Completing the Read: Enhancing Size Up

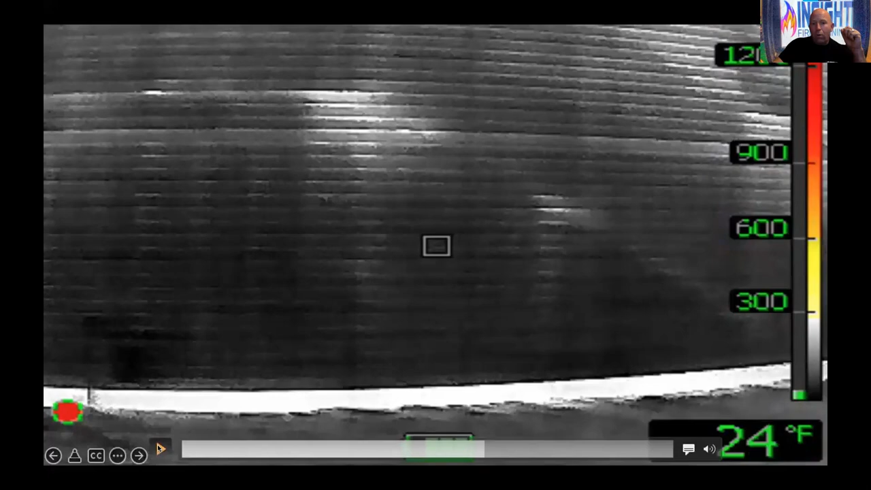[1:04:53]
On screen: spot 24°F
What are you going to do with this data? Are you going to take it and translate it into information that can influence your incident action plan and make things better on the fire ground?
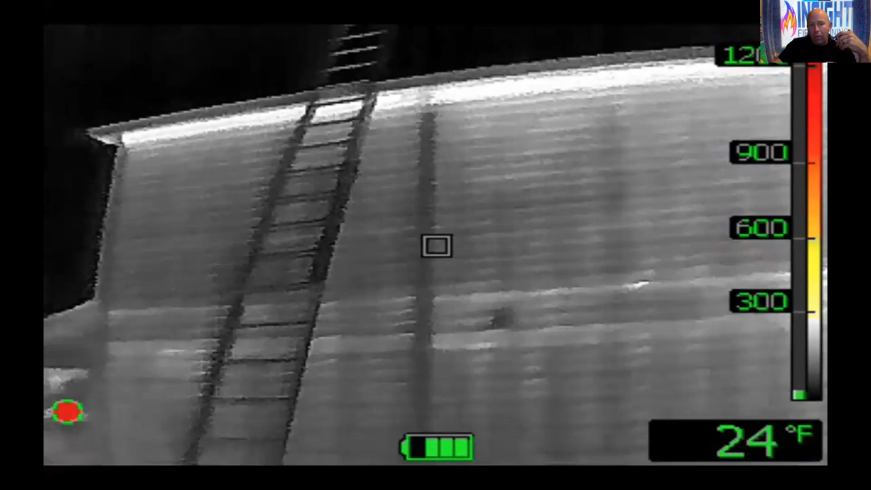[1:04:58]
On screen: spot 24°F
Or are you just going to take this stuff and say, yeah, it's just a camera. I can only see. What'd you say, Mike? It's the fire gun. There's a lot of things you can see. If you start to understand the patterns, the signatures, the colorization, just like this garage door that he showed you that great video of the intake and exhaust in one part and the door next to it was literally shaking from the pressure, pulsating. And here I can see thermal bridging coming through this insulated door, supposed insulated, of what's behind this.
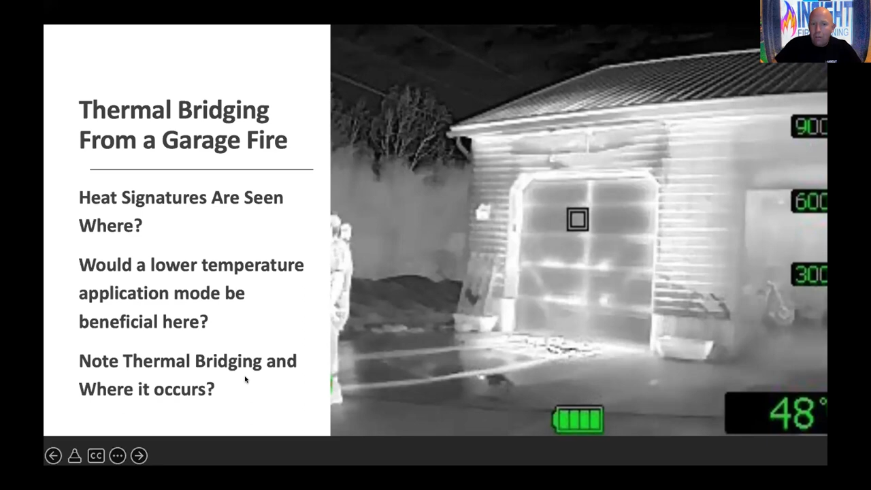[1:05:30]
So I wish I had a lot more time with you. I would go on and on and on, but then you would be like, it's midnight here. It's time to go to bed. But I want to stop and have some questions with you about what can we do with this knowledge?